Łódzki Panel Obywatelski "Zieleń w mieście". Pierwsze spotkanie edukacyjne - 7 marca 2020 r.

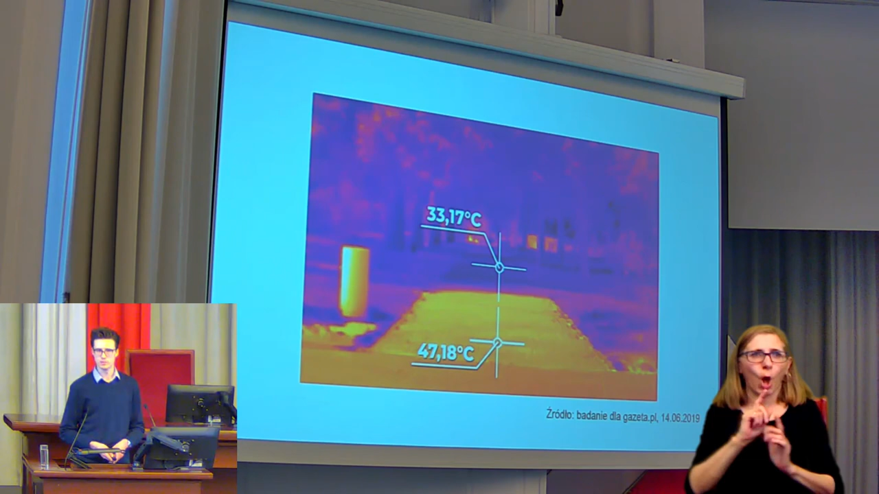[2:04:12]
A dobrze wiemy, przechodząc w lipcu przez jezdnię, jak bardzo parzący jest asfalt. Nie wiem, czy Państwo wiedzą, ale temperatura asfaltu, albo powietrza przy asfalcie, w taki letni dzień, kiedy jest około 30 stopni w termometrze,
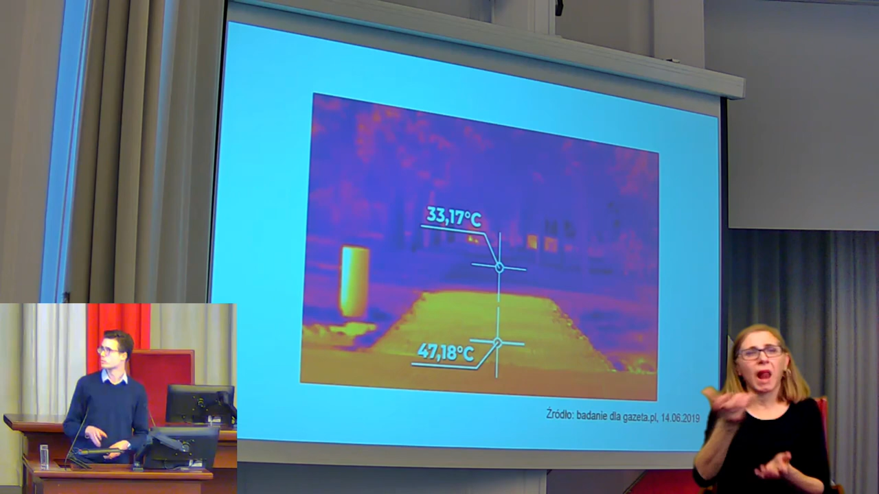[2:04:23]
może wynosić nawet 47 stopni. To jest bardzo dużo.